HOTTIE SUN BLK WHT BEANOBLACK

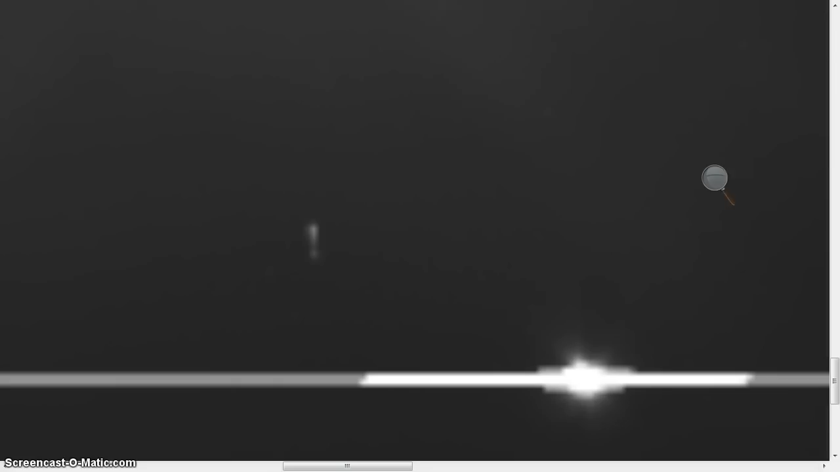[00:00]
Okay, folks, that's Venus right there and as you can see, I'm going to be able to draw out of this in a little bit too and